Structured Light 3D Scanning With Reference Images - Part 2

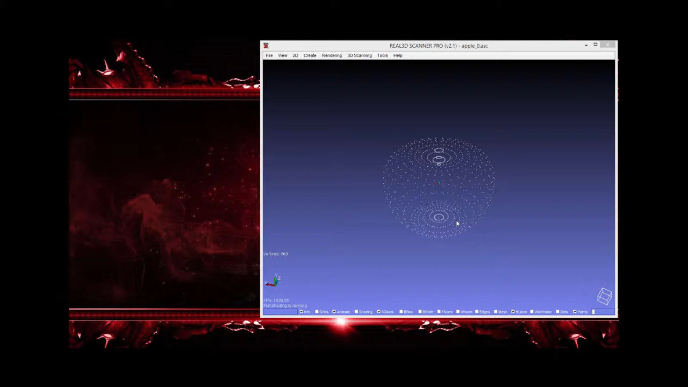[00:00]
all right in this video I'm gonna talk about the second method of the structure light 3d scanner
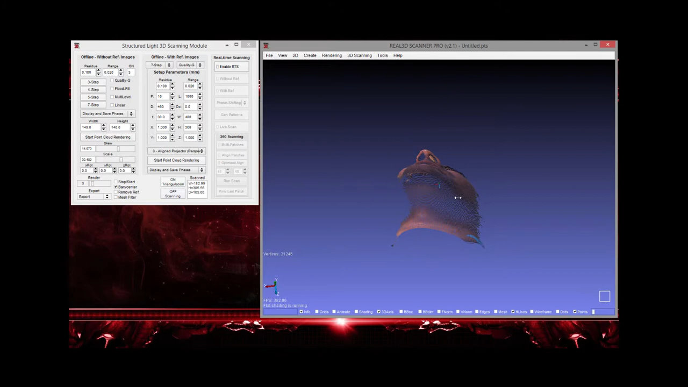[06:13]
if you see something is wrong because
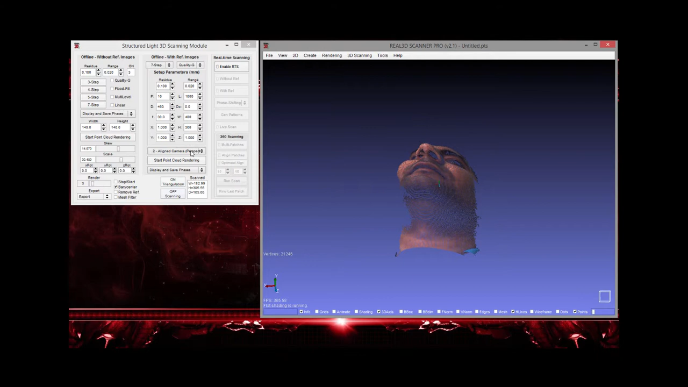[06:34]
oh yeah actually the algorithm was all selected so so here is our skin model so this this model now has the actual measurements because we are we are using the actual measurement of the setup so this
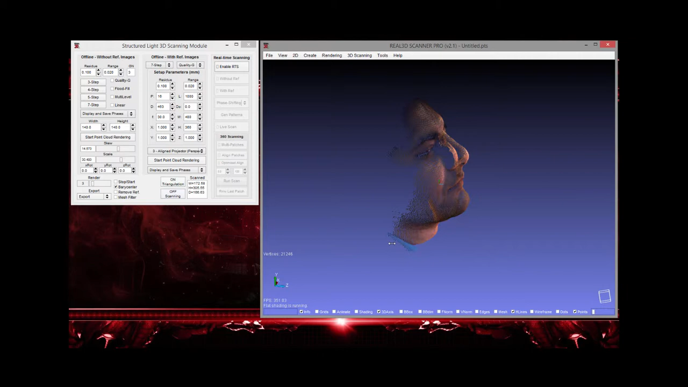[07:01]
model also has the actual measurement so you can actually verify later and yeah you can actually analyze this mapping algorithms whatever so again you can use these density value and
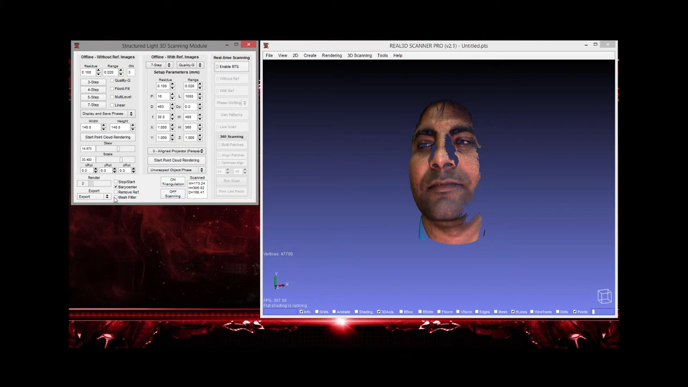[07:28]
you can turn on the triangulation
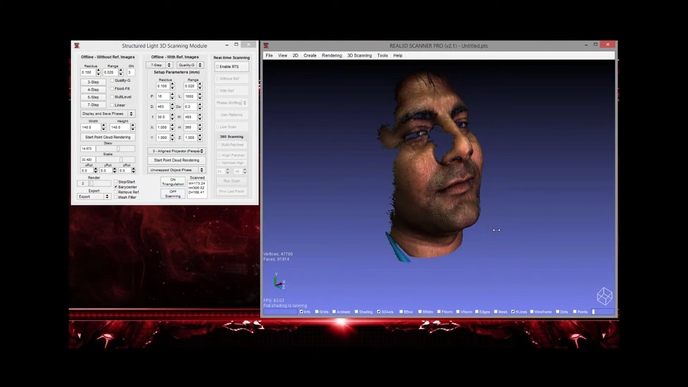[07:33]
shading on so if you are done you can press off scanning
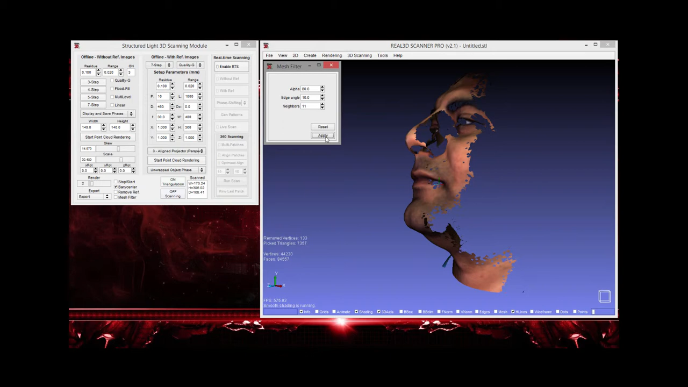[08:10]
yeah you can actually make a little file you can export it